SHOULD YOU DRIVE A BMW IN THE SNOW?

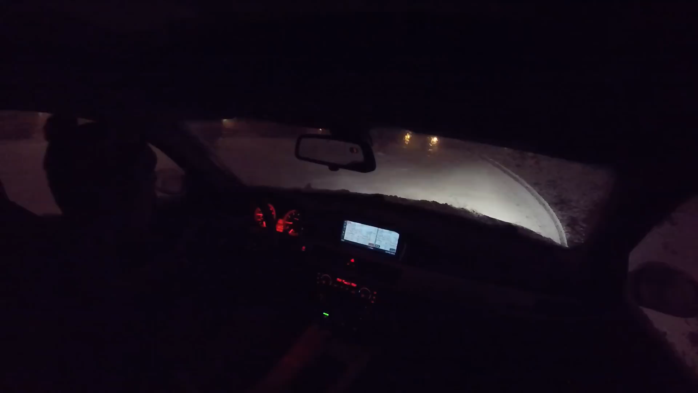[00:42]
And uh guys I apologize if it's dark I did want to wait until a little later so there wouldn't be as much traffic safety is my main concern here. So anyway in six inches of snow so far it's going without any hesitation whatsoever it feels like I'm driving on drive pavement right now.